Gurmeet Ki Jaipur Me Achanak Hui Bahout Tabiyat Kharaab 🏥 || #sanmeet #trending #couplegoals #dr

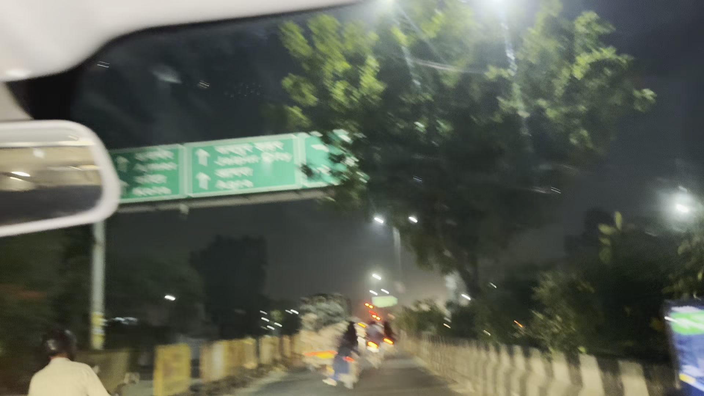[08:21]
हम लोग आ चुके हैं जयपुर सिटी। ये देखो गुलाब नगर जयपुर।
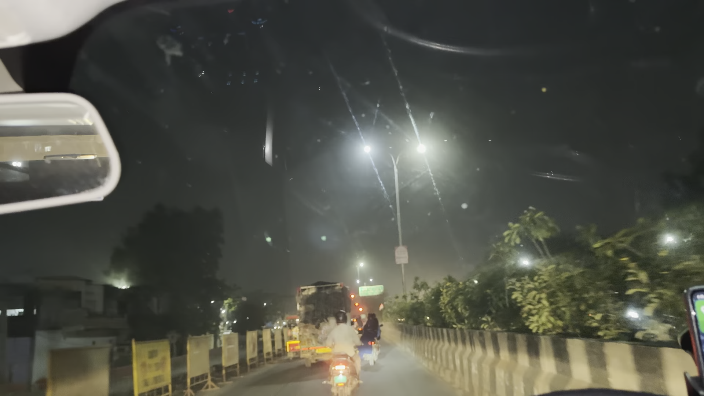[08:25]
गुलाबी नगर, अच्छा गुलाबी नगर है, गुलाबी नगरी, नगरी तो नहीं नगर लिखा है जान से। मतलब गुलाबी नगरी हो गई, पिंक सिटी मतलब जयपुर।
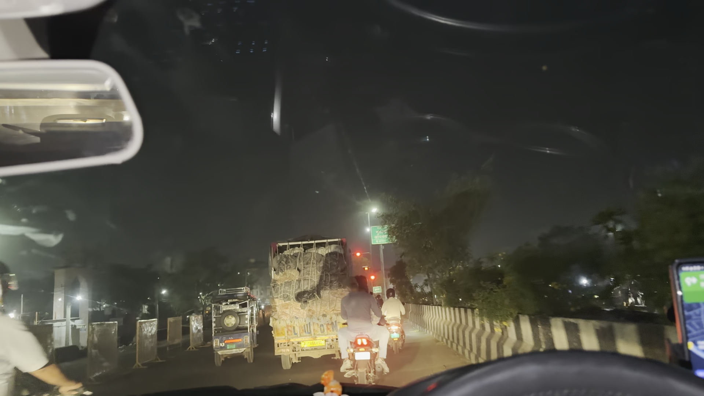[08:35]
तो गाइस चलते अंदर, गुलाबी नगर जयपुर में आपका स्वागत है। लो भाई चलो इसी बहाने वो यहाँ घूम भी लिए,
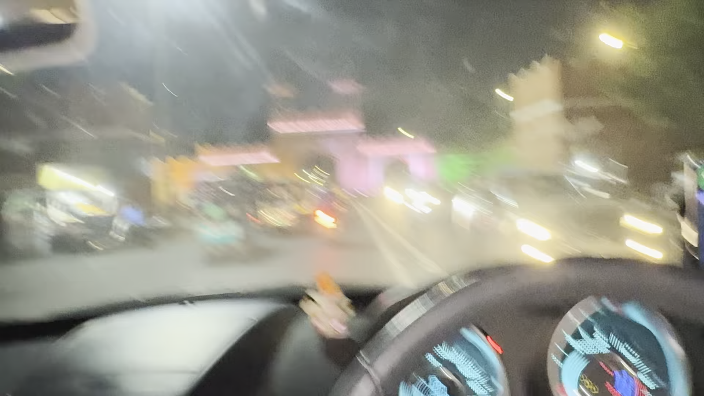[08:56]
तो ये रहा वो गेट जिसके थ्रू हम अंदर घुस रहे हैं भाई। पिंक सिटी के अंदर अब हम यहाँ बंद गए, अंदर जा रहे हैं, अंदर ही रहेंगे अब।
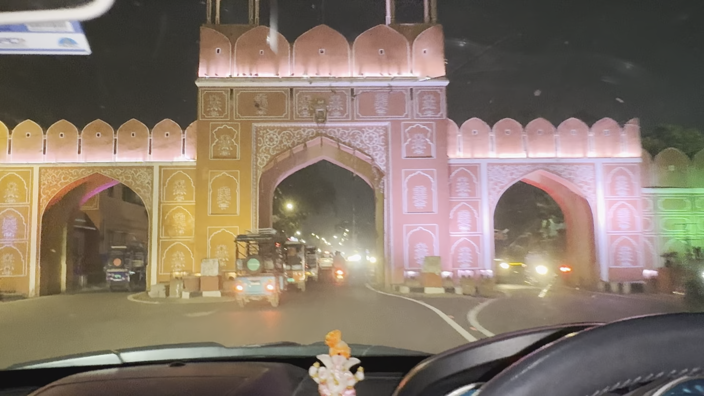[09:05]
लेकिन यहाँ गाइस एक चीज़ है, सब पीपी की खूब गाड़ी चला रहे, पागलों तेरे गाड़ी चला रहे हैं बिल्कुल, मतलब सेंस नहीं गाड़ी चलाने का।
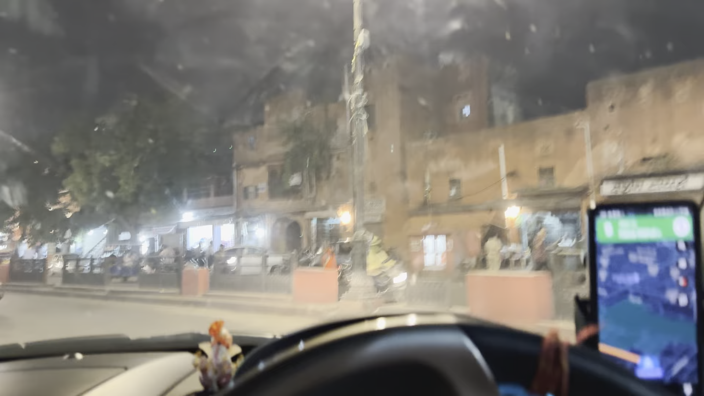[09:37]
ये पूरा हवा महल वाले रूट है वैसे तो, और ये कपड़ों की बहुत सारी दुकानें हैं जहाँ की मैं जा नहीं सकता क्योंकि मैं खरीद नहीं सकता तो पहन नहीं सकता।
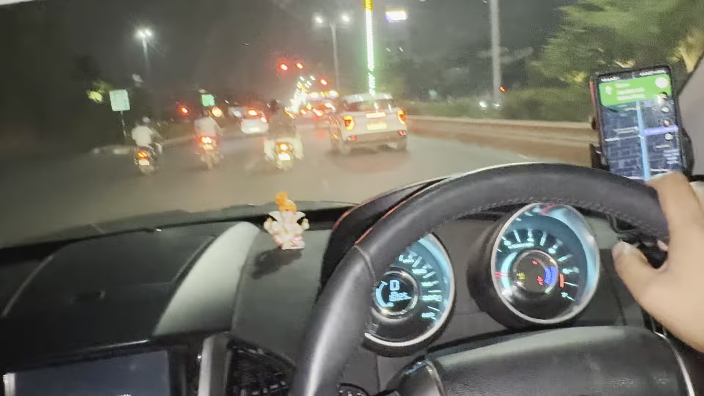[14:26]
ऐसे 6 किलोमीटर यूँ निकल जाता है, लेकिन ये तो निकल ही नहीं रहा, ऐसे लग रहा है भाई बहुत स्लो, देखो अभी भाई कितना दिखा रहा है,
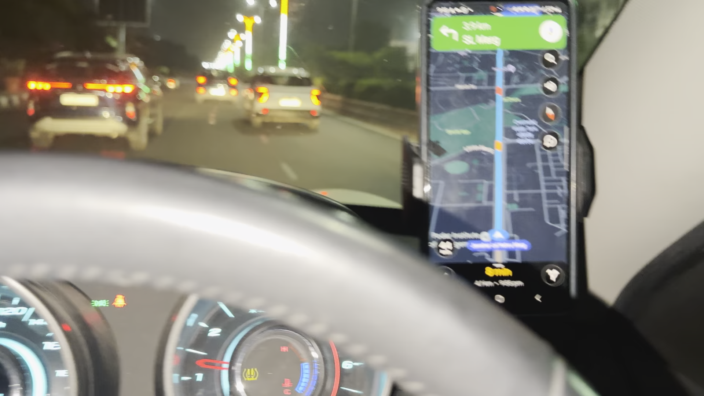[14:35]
9-8 मिनट दिखा रहा है, 6 किलोमीटर 4 किलोमीटर रह गया भाई, इतना लंबा लग रहा है भाई, ऐसे लग रहा पता नहीं कितना दूर है, रात को वैसे हर रास्ता लंबा हो जाता है।